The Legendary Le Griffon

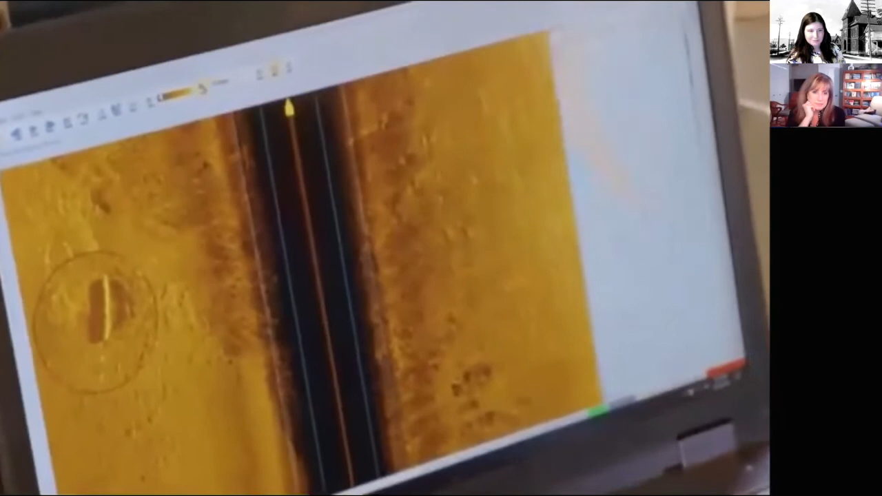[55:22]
straight line and there's shadow there's some height there that could be that maybe yes possibly straight enough yeah it doesn't look natural it doesn't look like a rock we're right on the edge of the reef that could be the beginning of a debris field absolutely let's do it